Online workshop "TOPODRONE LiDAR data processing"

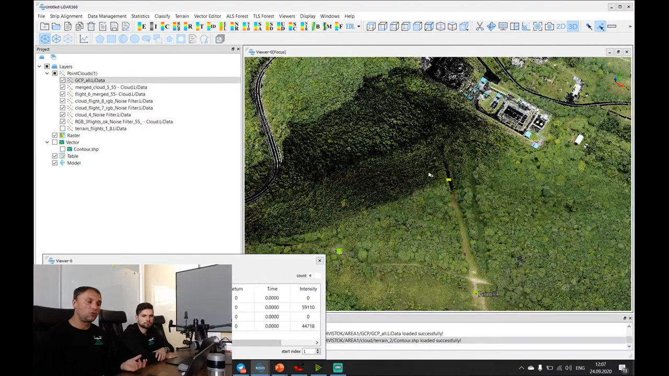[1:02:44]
while one pilot is looking after the drone. The guy who is accountable for data processing can download
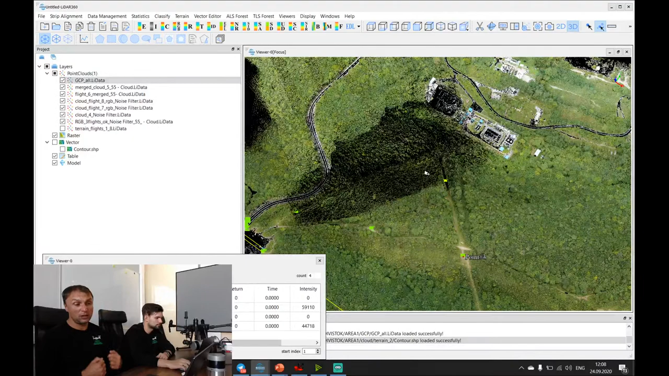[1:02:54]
data and process it the same time all data set. And
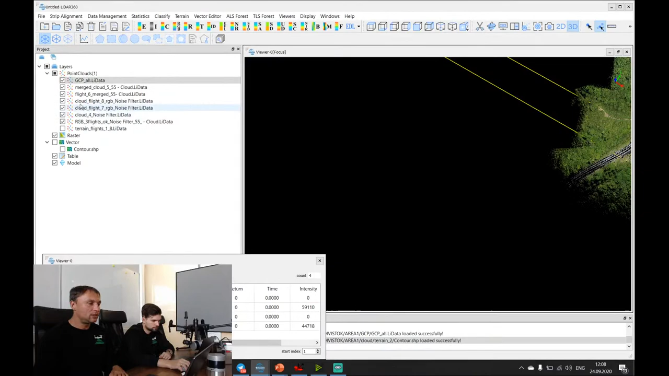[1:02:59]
let's look at some examples how we can extract terrain in the forest areas.
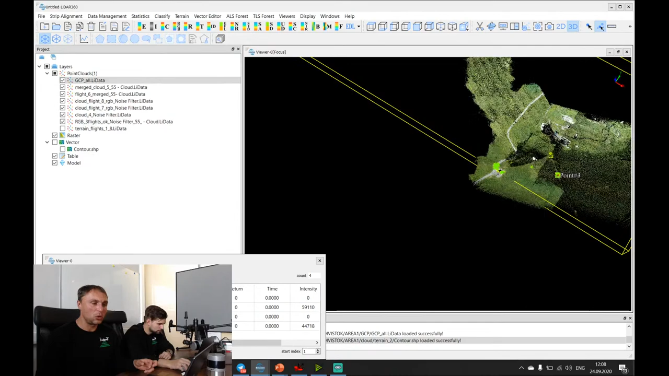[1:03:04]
As you can see, there are a lot of trees, and there are a lot of let's look at the terrain.
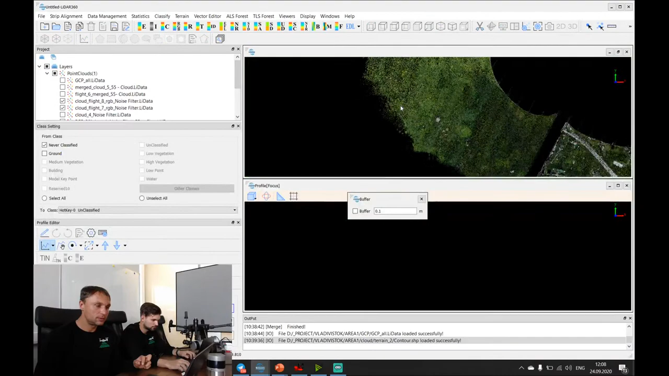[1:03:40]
Let's create profile of this area. And as we can see, it's a very dense forest, and I will change representation by height to show more points.
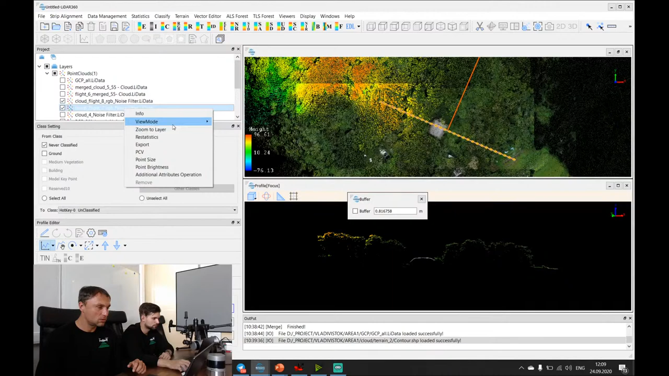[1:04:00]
And we can easily define terrain level under the trees, like this one. I will make point size bigger, like this one, and this one it's already created terrain under these points.
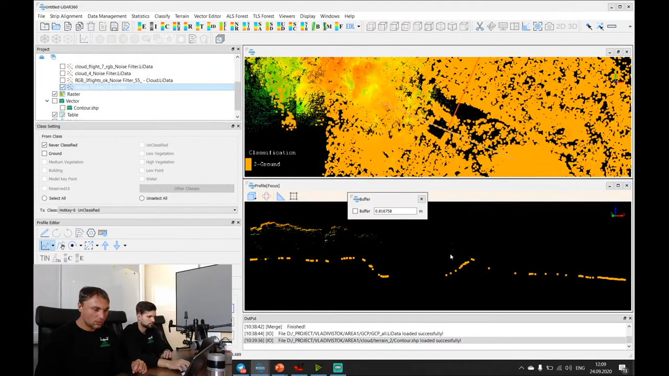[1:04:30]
And this one is the terrain level. Under the trees, and it can be easily classified. And this one it's I will show you contour lines over this area. And I think it's totally impossible to create such contour lines without LiDAR. Or it will take you so long time. For example, forest area survey with a total station,
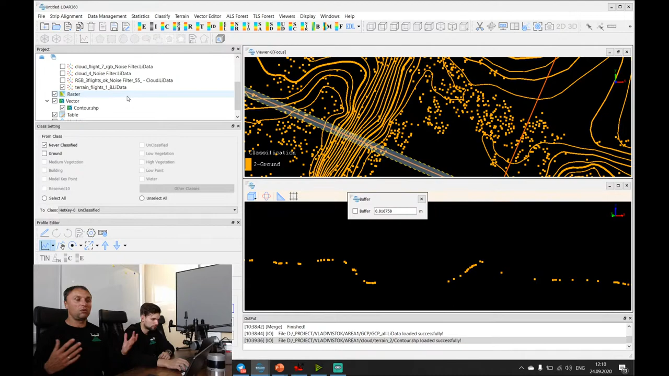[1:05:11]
usually you can survey 1 or 2 hectares per day with a total station in the forest area. But with a LiDAR, you can easily survey 100 hectares per one flight, and you will get precise terrain after 1 hour.
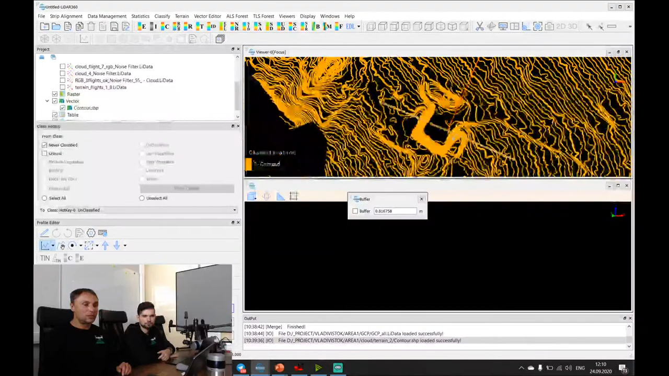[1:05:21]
This one, it's a contour lines created on the basis of LiDAR data classification. So, as you can see, it's very precise and
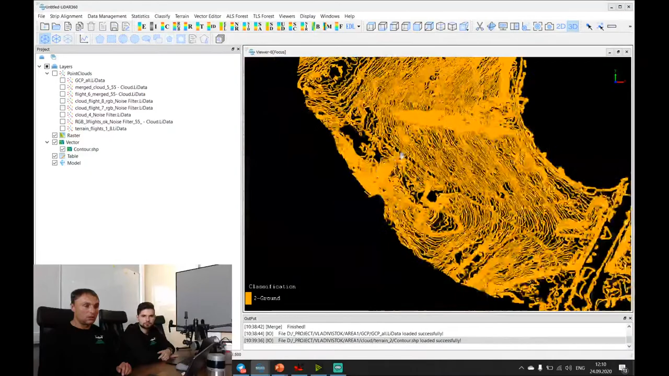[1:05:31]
very detailed contour contour lines. And let's look how all contour lines.
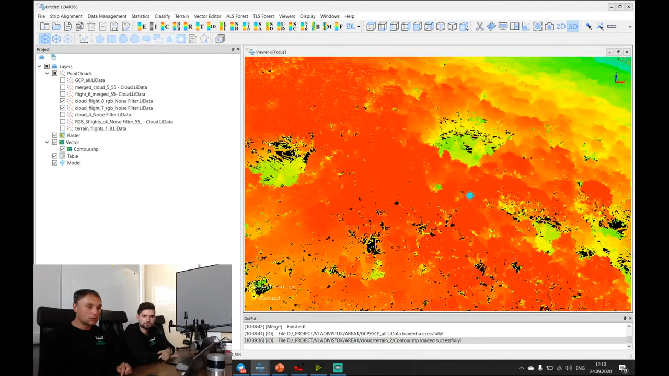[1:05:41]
All contour lines are placed under the trees, and it shows us all terrain structure.
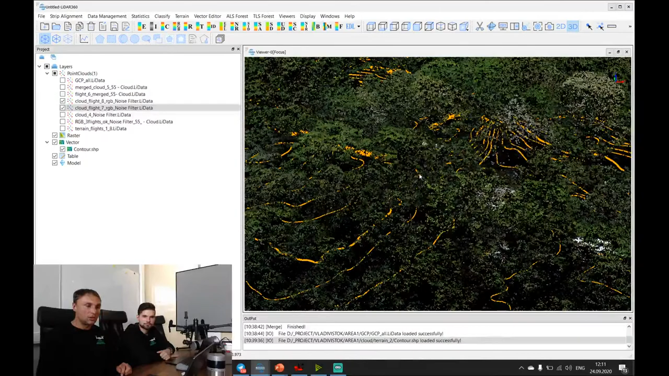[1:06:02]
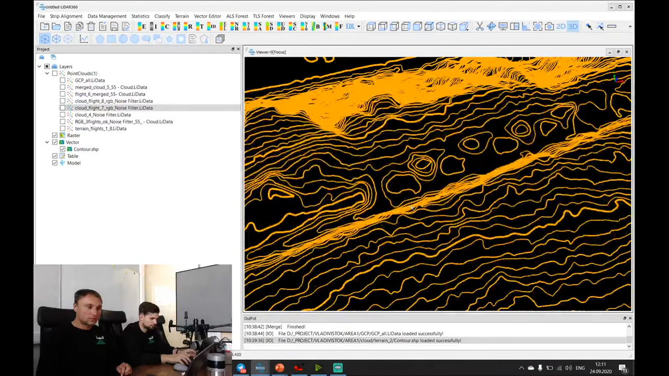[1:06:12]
Here it's a good example of such structure.
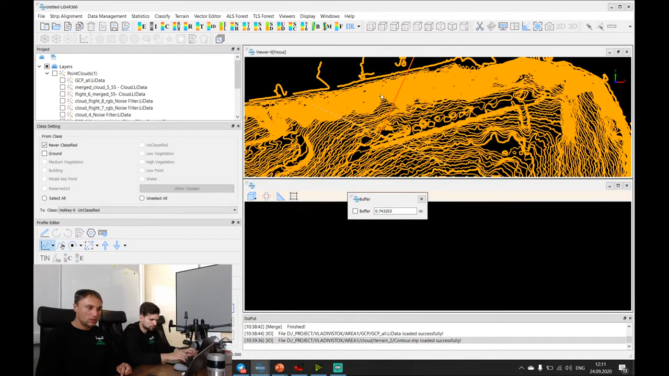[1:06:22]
There is this, there was a trench here under the trees, and without where is the point cloud?
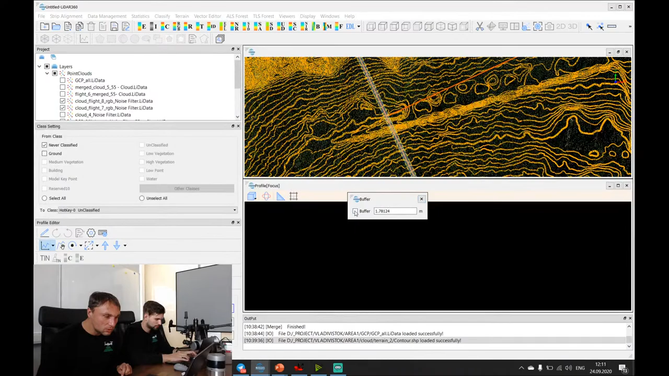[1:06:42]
Okay, I will switch it off.
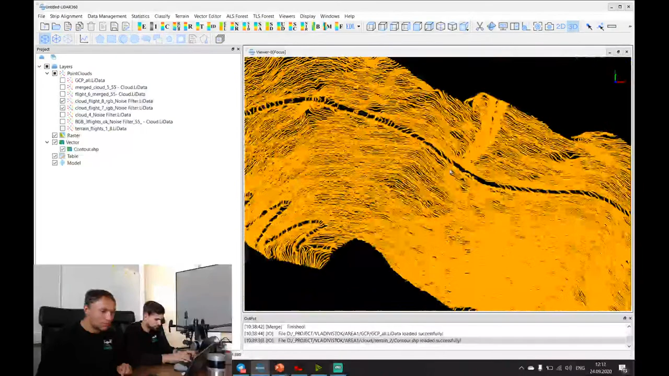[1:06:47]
I will show you
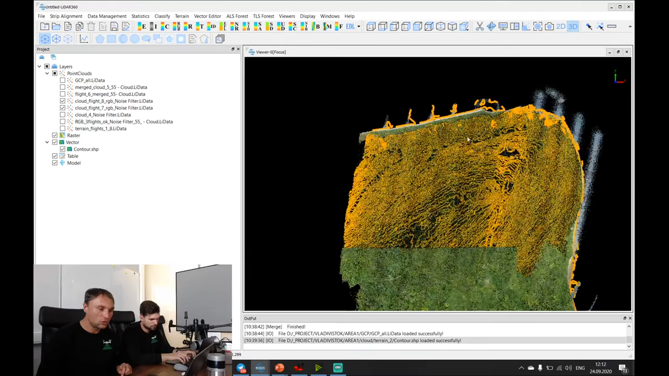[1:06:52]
how we can recognize trenches under the trees.
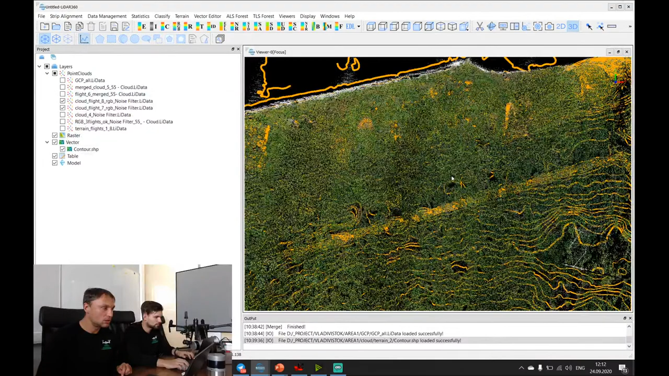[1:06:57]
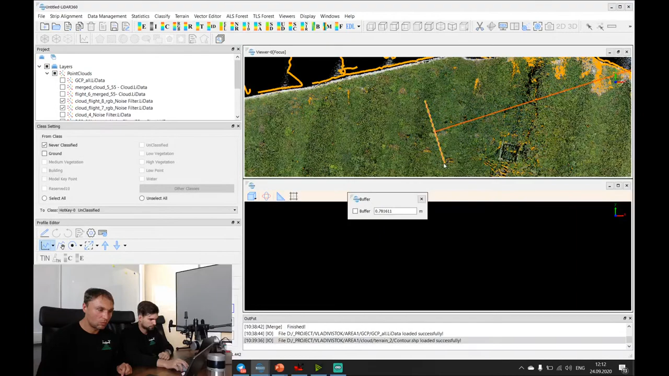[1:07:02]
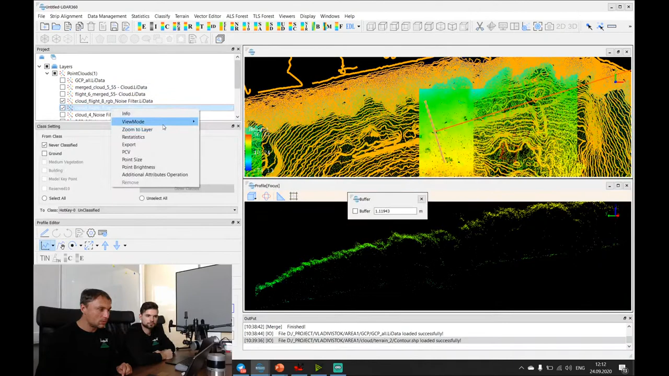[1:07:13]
This profile shows us that we measure
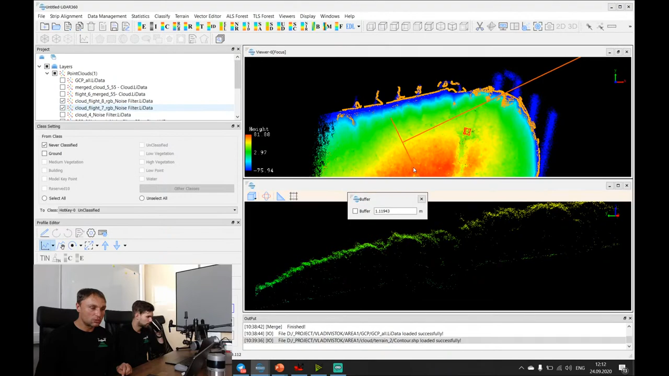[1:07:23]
points under the trees with the LiDAR data, and these points can be easily classified under the trees. This is the level of of the terrain, and this is the profile of the trench of the terrain,
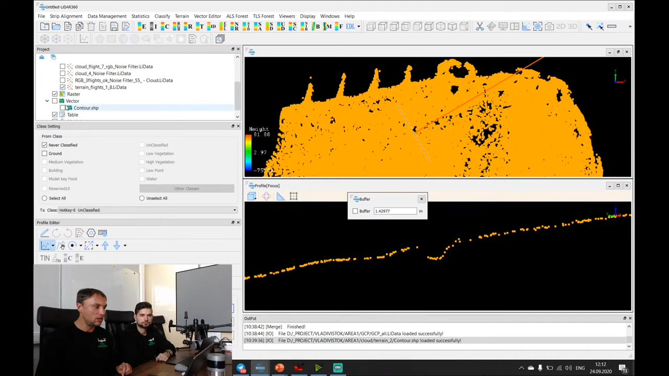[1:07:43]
and contour lines looks like this one.
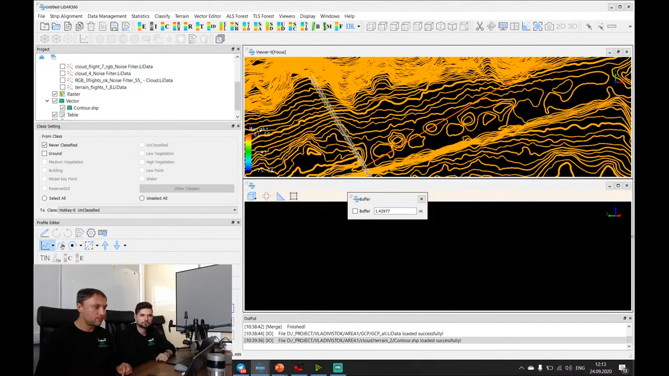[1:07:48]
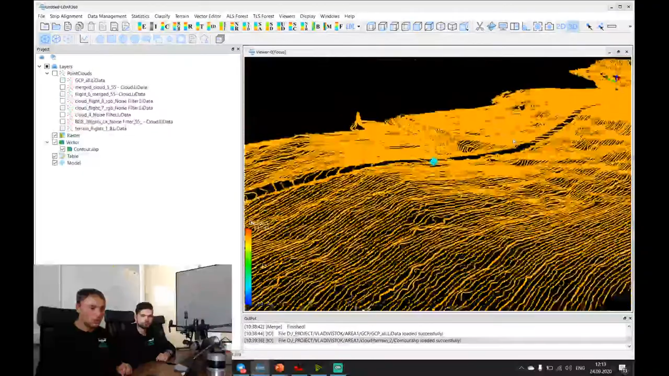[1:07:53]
And terrain structure,
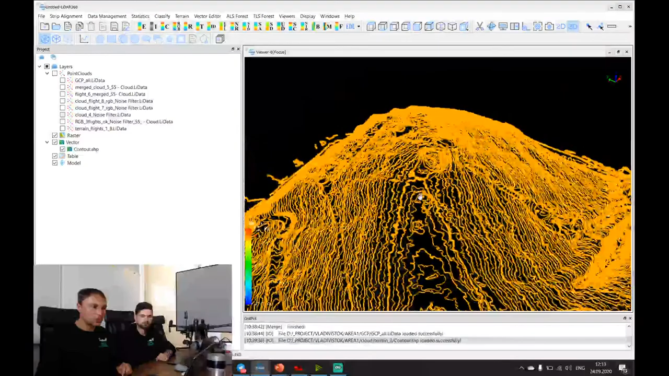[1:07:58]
which is covered by the trees and couldn't be recognized with any photogrammetric techniques, can be recognized and can be shown in the contour lines easily.